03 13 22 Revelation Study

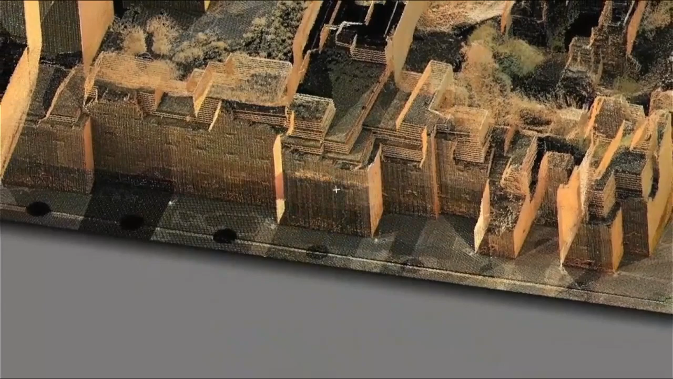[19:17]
allowing us to create accurate maps of the ancient ruins and the boundaries of the site.